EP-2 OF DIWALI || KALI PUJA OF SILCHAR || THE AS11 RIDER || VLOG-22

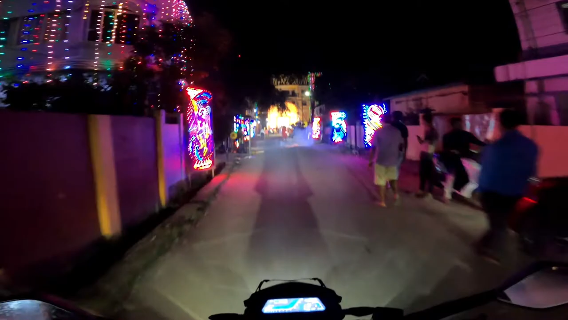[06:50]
पब्लिक स्कूल के बाद स्ट्रेट ये पेंडल दिखाई देता है। ये रहा पेंडल, देख पा रहे हैं आप।
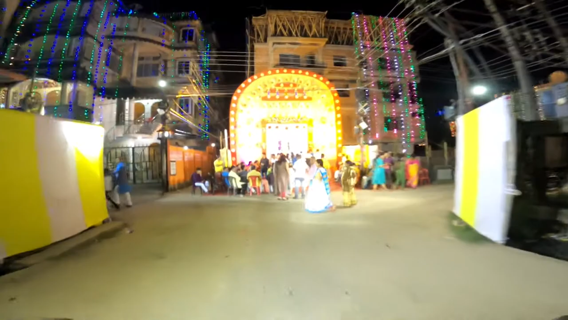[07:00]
अभी हम चलते हैं
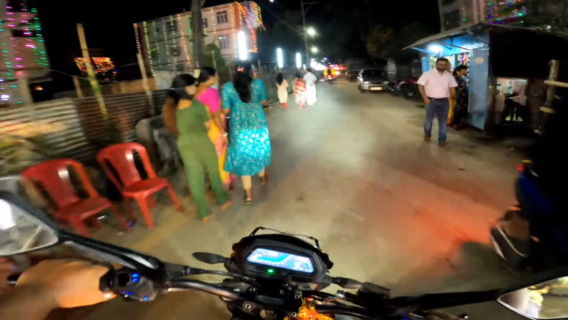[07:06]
पायल क्लब,
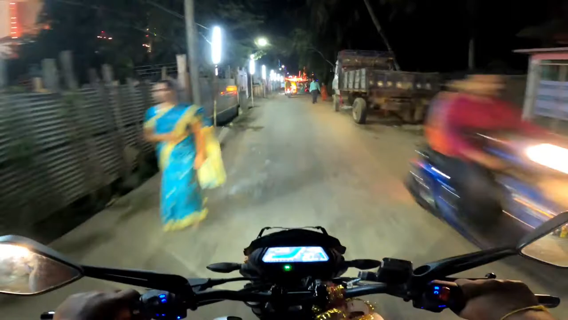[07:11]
बहुत ही फेमस क्लब है, मैंने देखा नहीं है लेकिन सुना है कि इन लोगों ने बहुत ही अच्छा डेकोरेट किया। तो गाइस आप देख सकते हैं मेरे सामने बाई बाई क्लब,
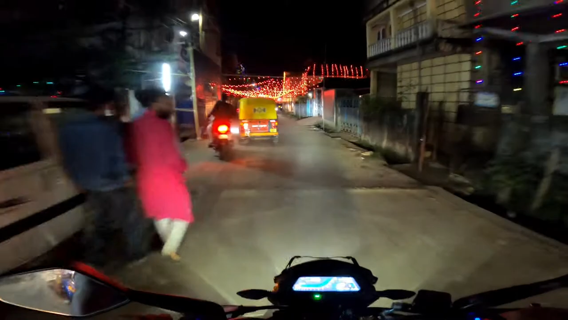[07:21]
ये रहा बाई बाई क्लब का लाइटिंग, आप आगे देखते रहिए, पूरा का पूरा बाई बाई क्लब का सब एक्सप्लोर करेंगे।